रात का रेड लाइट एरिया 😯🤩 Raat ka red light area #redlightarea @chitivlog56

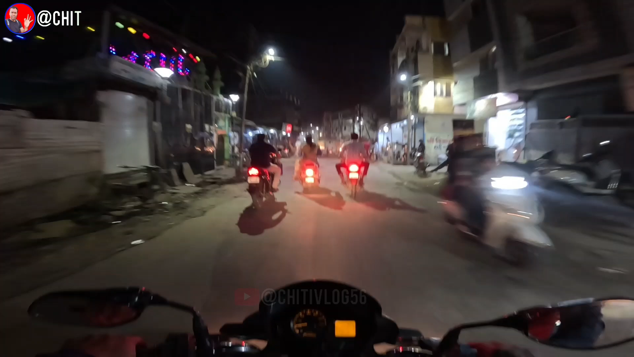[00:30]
बज़ार से निकला हूं वह रात में आपको क्या-क्या देखने को मिलेगा हो तो इस वीडियो में आप बने रही है लास तक और देखते रहे जिए कि क् इसे कैसे यहां पर इन नौर में रहते हैं कैसे लोग नहीं तो यह कालोनी में से मैं निकल रहा हूं
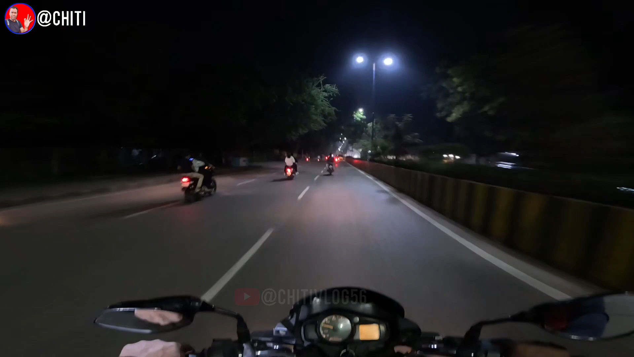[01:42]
काला भड़ा पार करके पर पस बीने वीडियो पर बने रही है आगे क्या दिखाँगा आगे कुछ भी नहीं है काला अंधेरा रास्ता है पूरा आप कोई कुछी नहीं मिलेगा आपको देखने के ज़्यादा आप तो सन्धा डबन चाल सकते हैं वस